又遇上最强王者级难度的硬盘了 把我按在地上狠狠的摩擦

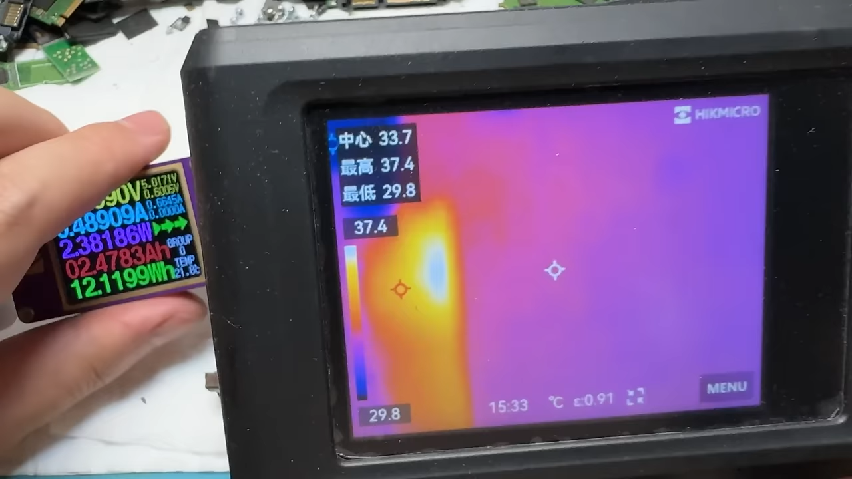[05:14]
On screen: spot 33.7°C, max 37.4°C, min 29.8°C, scale top 37.4°C, scale bottom 29.8°C
现在我是隔着外壳都能看到一个小太阳
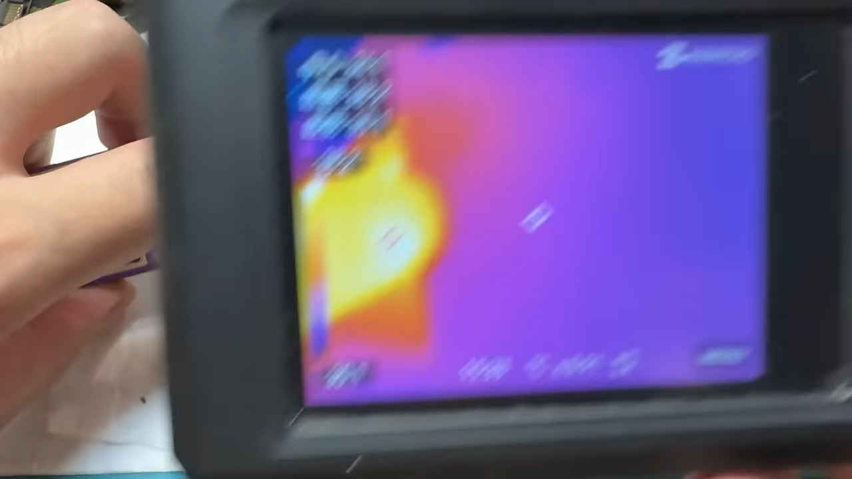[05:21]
好像是在这附近具体我们把外壳拆下来研究研究外壳这一边我已经给它拆掉了再来重新确认一下